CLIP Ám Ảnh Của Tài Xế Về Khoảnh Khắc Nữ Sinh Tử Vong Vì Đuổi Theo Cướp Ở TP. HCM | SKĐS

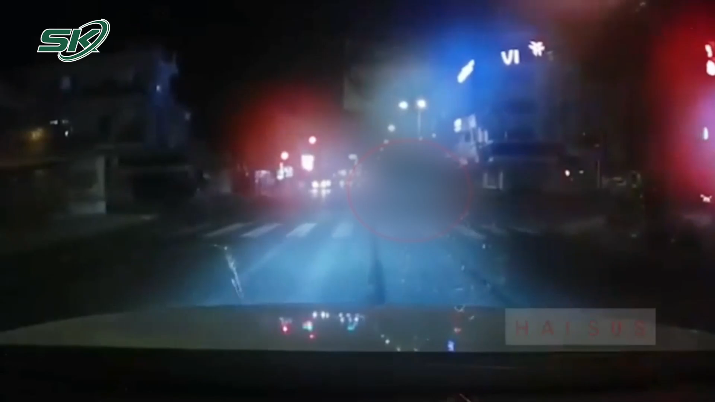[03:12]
chở theo 400kg giá đỗ đi giao cho khách hàng. Tại giao lộ đường Phan Văn Trị, đường số 3, ông dừng xe theo tín hiệu đèn giao thông. Và khi bật đèn xanh thì ông lưu thông bình thường.